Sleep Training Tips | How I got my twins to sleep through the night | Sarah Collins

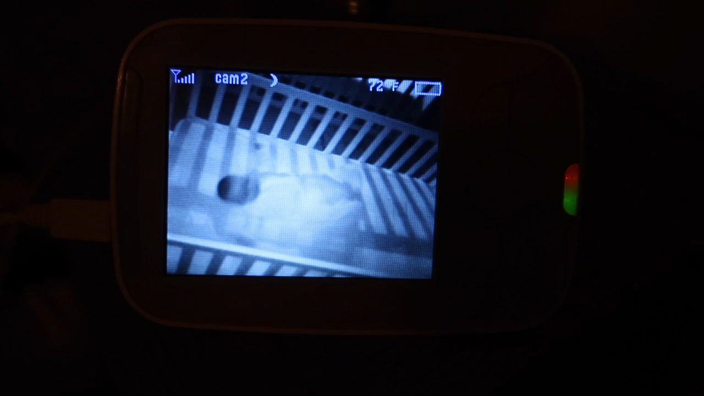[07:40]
I know maybe she doesn't look drowsy, but I watch for their sleep signals. So Ruby was starting to yawn, and so that's how I know within the wake window when to put them down.
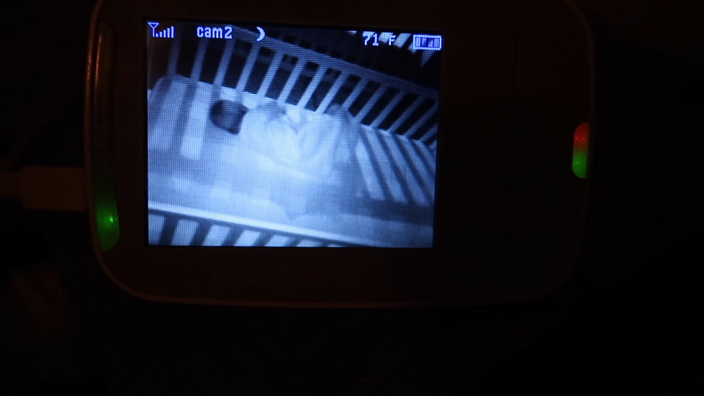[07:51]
So she was yawning, and then Grace was kind of rubbing her eyes. So you can see they're in there. They're totally awake right now. They'll make a little bit of noise. I keep them in the same room. Even if they cry, usually they don't wake each other up or disturb each other,
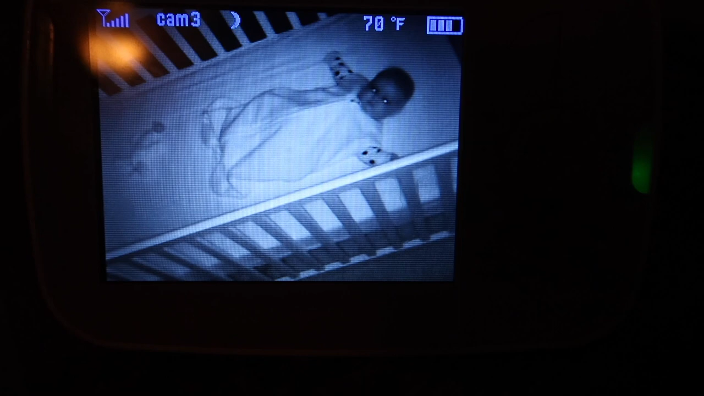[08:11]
and they'll fall asleep on their own in there, just like that.